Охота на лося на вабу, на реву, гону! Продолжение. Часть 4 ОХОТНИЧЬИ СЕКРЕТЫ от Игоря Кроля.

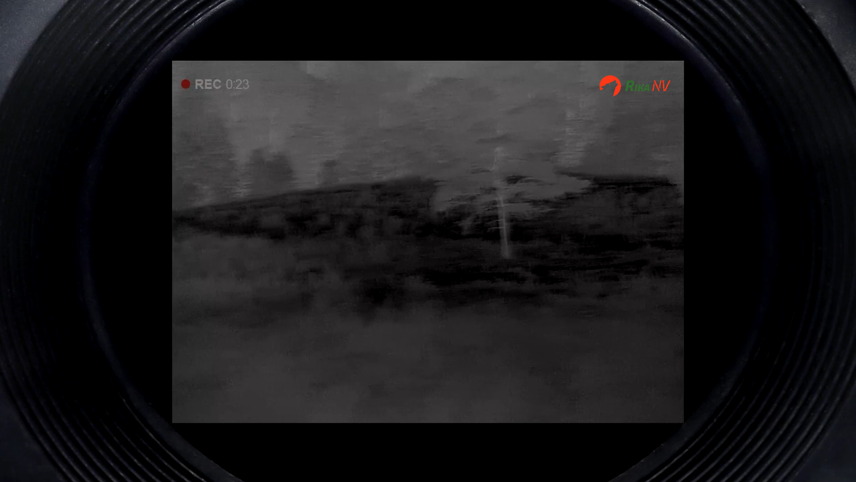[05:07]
Если на Хелионе Там хоть чуть-чуть Там что-то у меня прозвучало То на Нордфорсе Где был практически Весь остальный выход заснят Там,
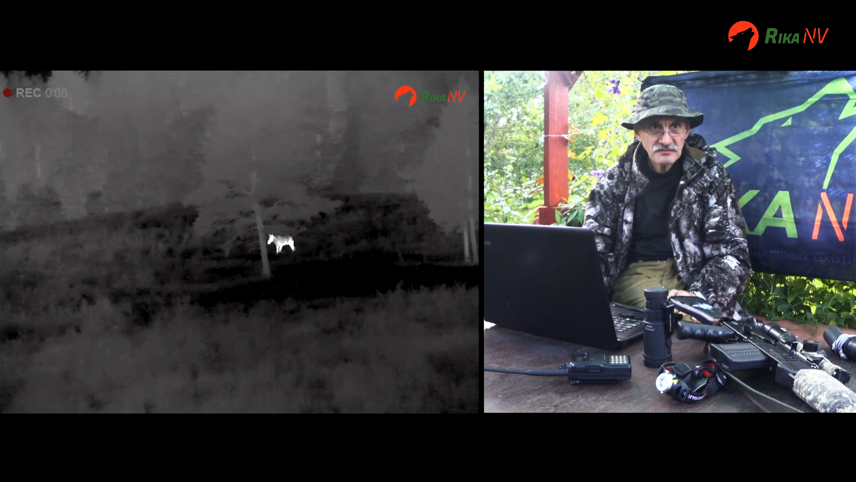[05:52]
Я понял, что мне повезло Что я сейчас Засниму То, что я вам обещал И вот я наблюдаю Он
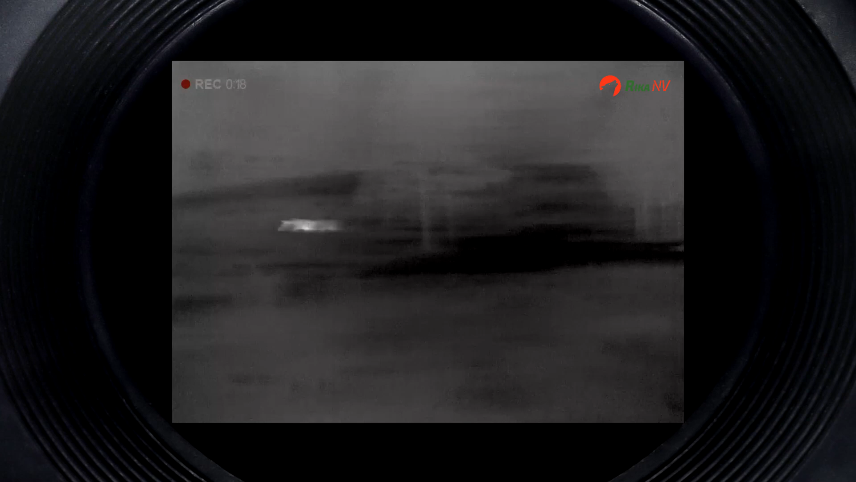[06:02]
идет Отнимает голову Вверх-вниз Вверх-вниз То под ногами Последствую То есть он меня слышит
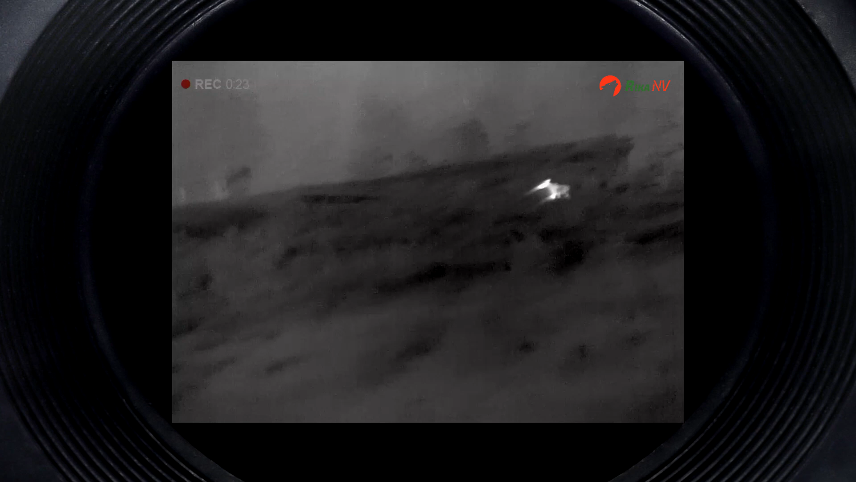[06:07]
Я ему периодически С интервалом В 20-30 секунд Воклю
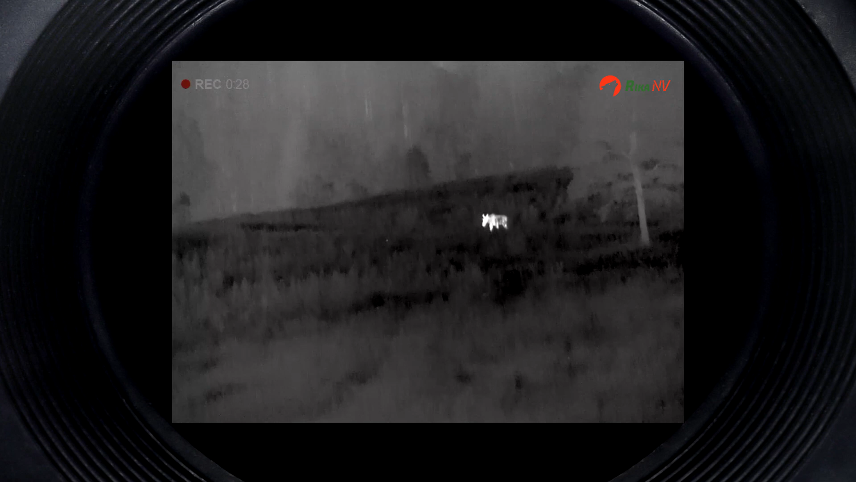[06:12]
Он мне отвечает Но Он не идет ко мне
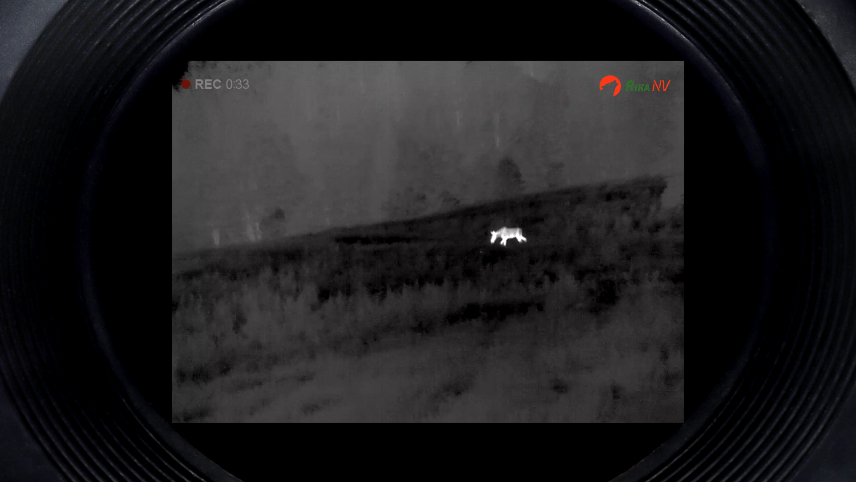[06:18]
Он То в землю нос уткнет То вверх голову поднимет Видно,
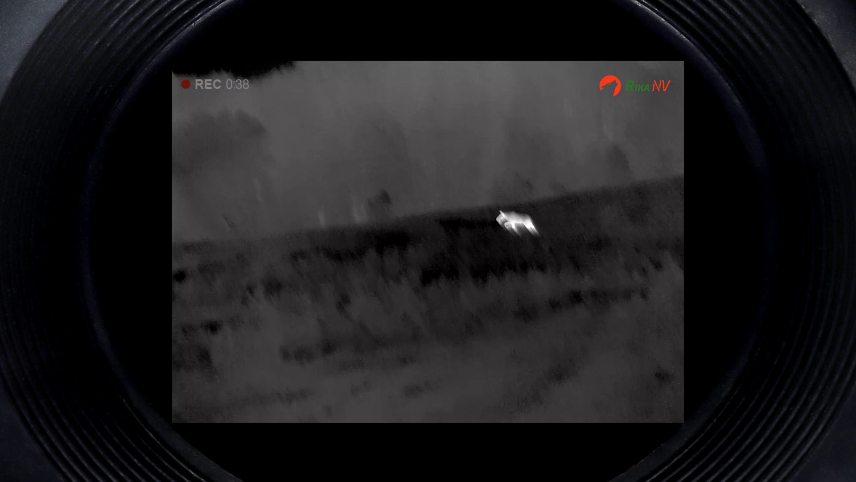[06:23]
что он пытается Либо следы унюхать Своего соперника Либо Либо по воздуху
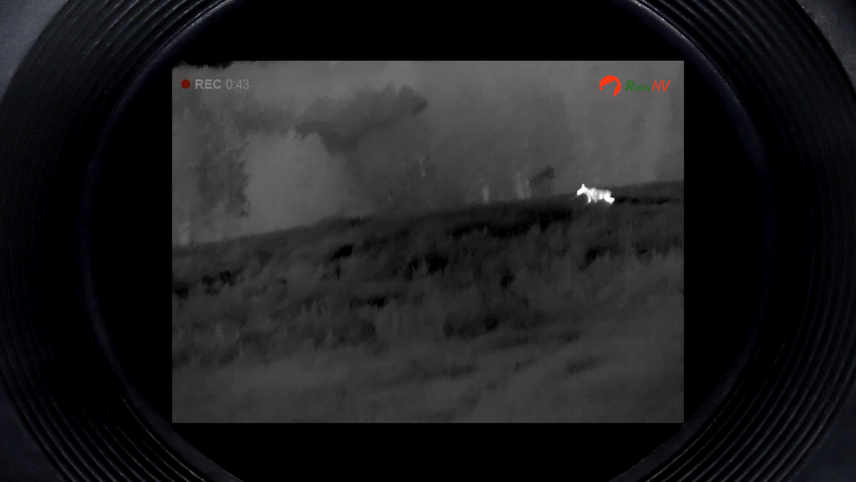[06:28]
Поймать запах
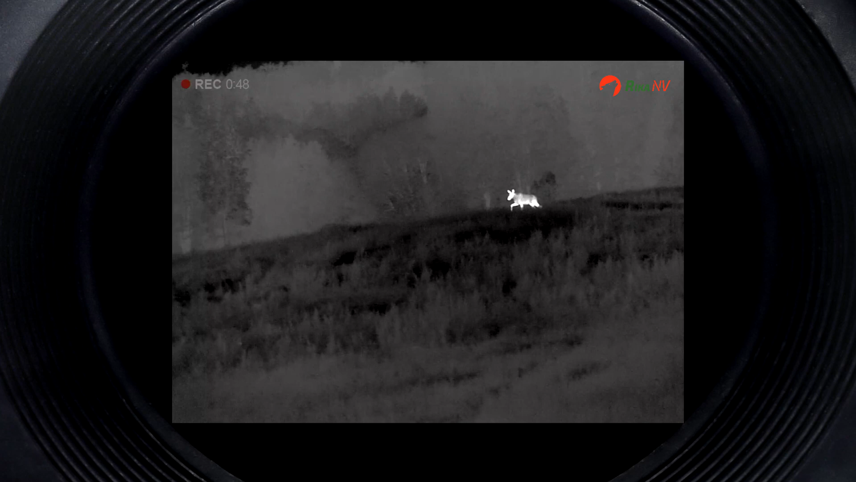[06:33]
Но Как бы не получается И он начинает От меня отходить Чтобы встать от меня По ветру В чем идет Он очень осторожно
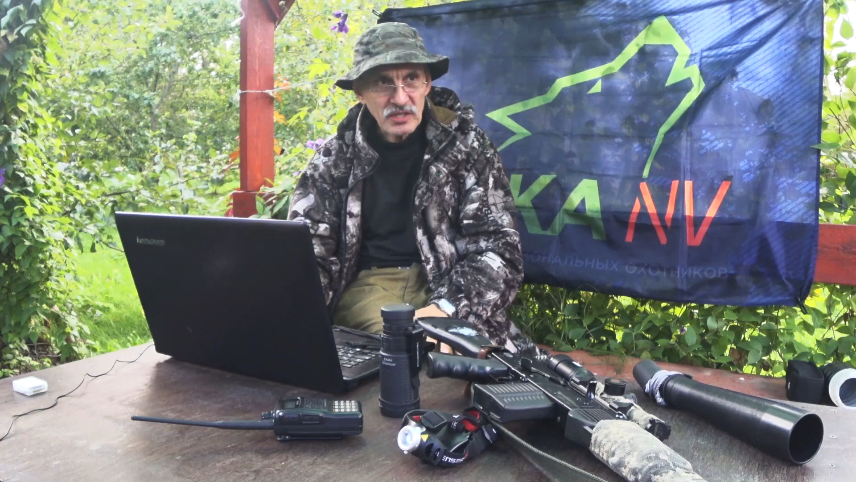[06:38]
Он не несется Ничего Идет Вякает
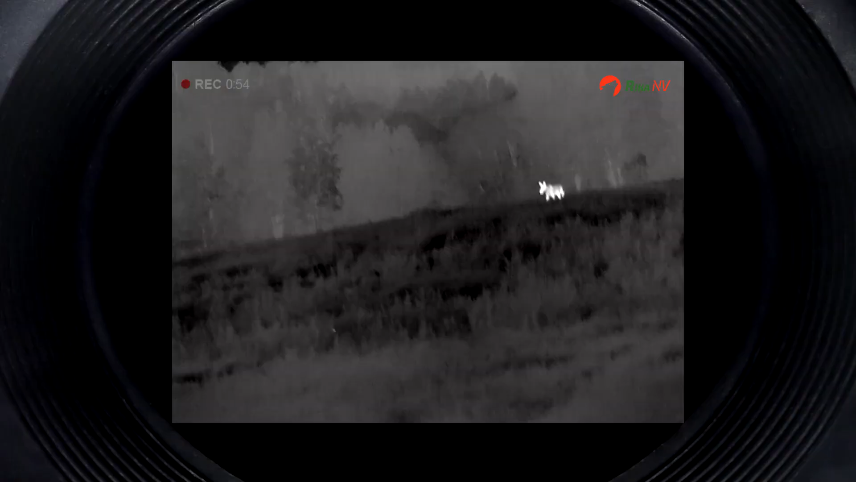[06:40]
Когда я его Манить начинаю
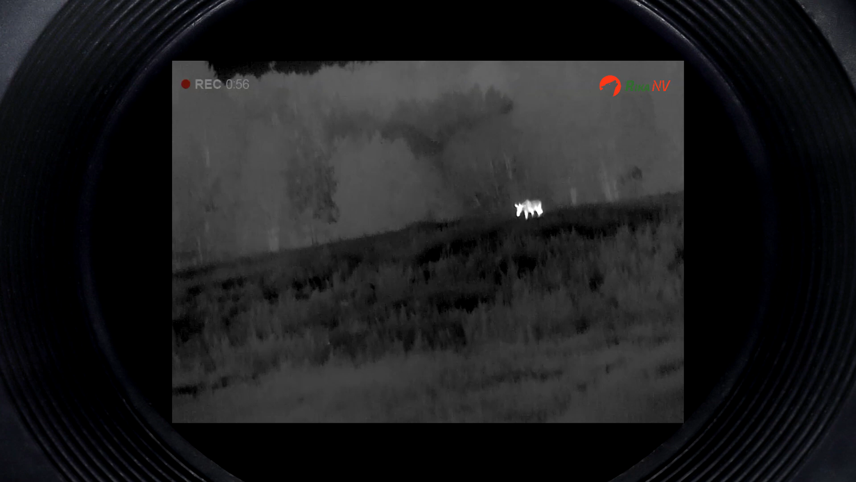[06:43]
Поактивнее Он останавливается Смотрит на вышку Вот на видео Там, кстати,
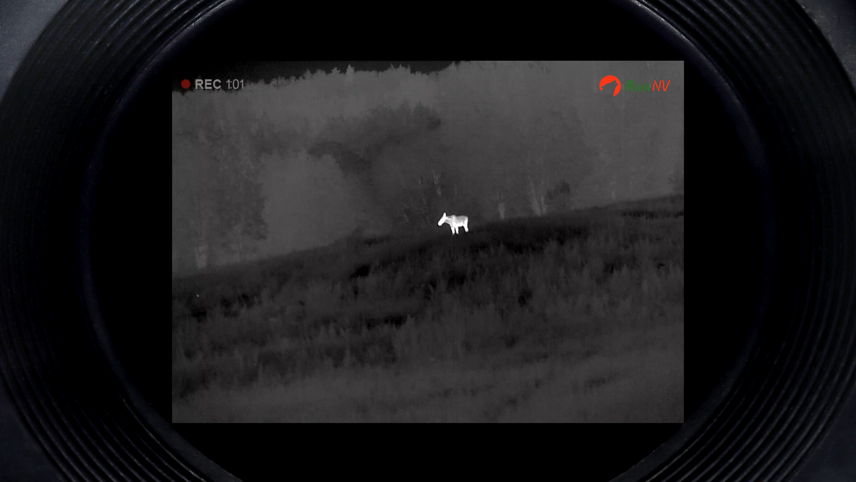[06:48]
это видно Достаточно хорошо Он смотрит на вышку Может быть даже Пару шагов В мою сторону делает
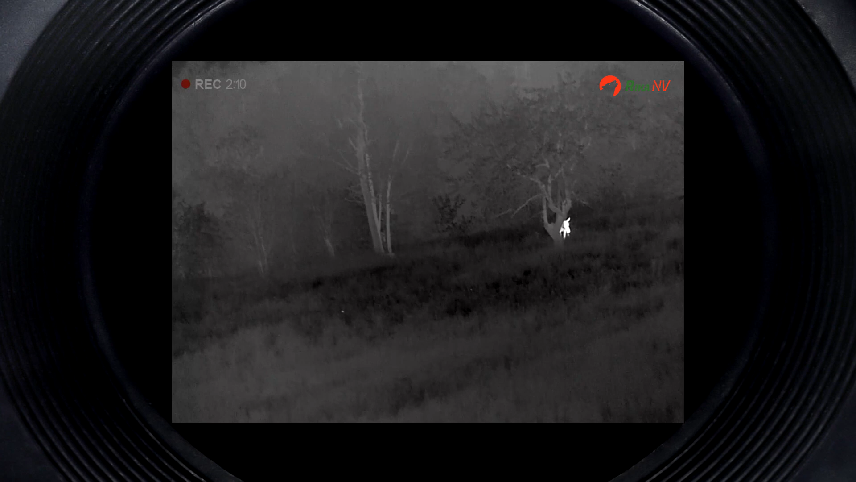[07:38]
предполагаю Вот Но Суть в чем
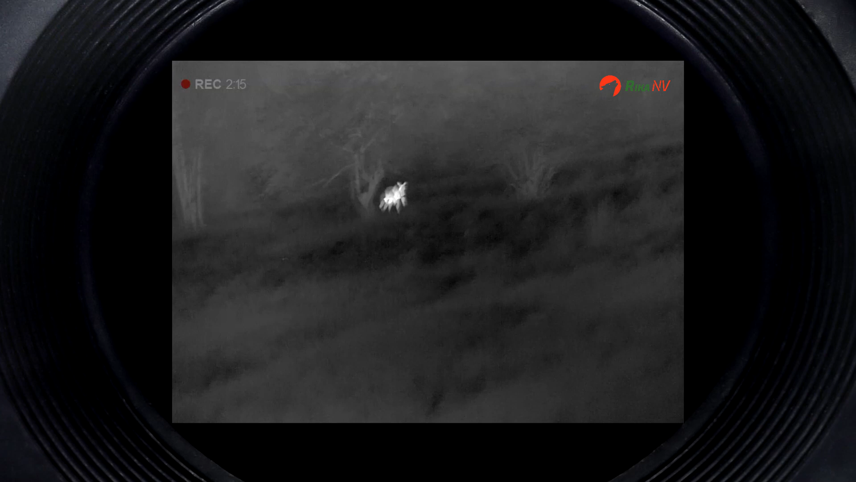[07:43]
Он шел очень осторожно И он молчал Он молчал до тех пор Пока
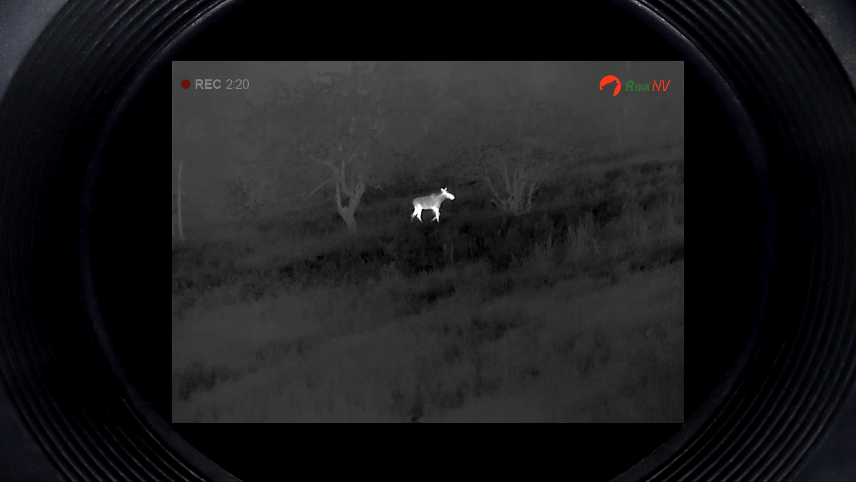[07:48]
Я не начал манить его Очень активно То есть когда он Совсем уже стал выходить Что вот-вот-вот Уйдет уже
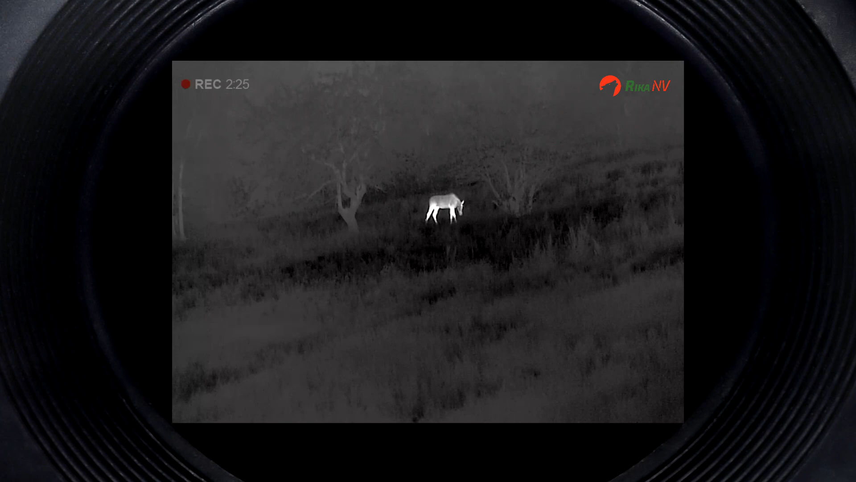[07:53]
С под ветра на меня И я боялся Что на него накинет Все-таки запах Ну риск всегда и так есть Да Несмотря на то Что вышка Семь метров Вот Я начал манить его активно То есть буквально Так Ок
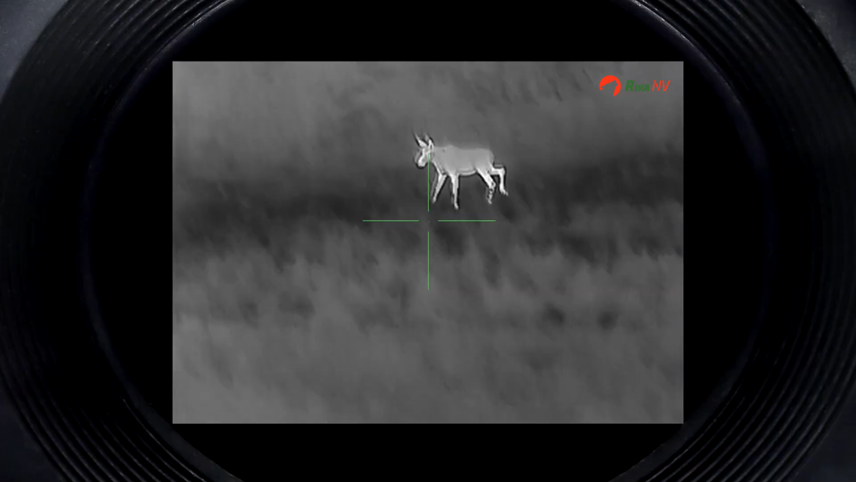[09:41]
Смотрит на пустое место Пытается унюхать меня
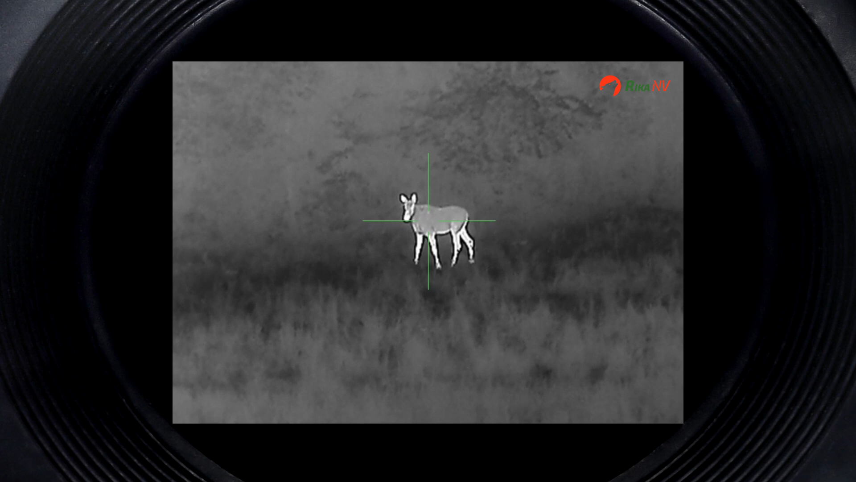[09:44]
Но продолжает подходить Он не видит меня Но пытается подходить В общем В итоге